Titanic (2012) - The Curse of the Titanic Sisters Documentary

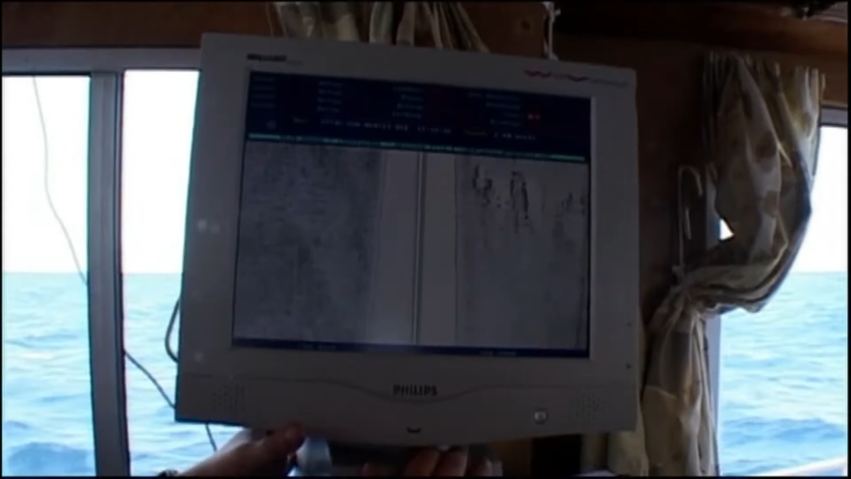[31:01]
There's just a scattering of isolated debris field, but it's quite big.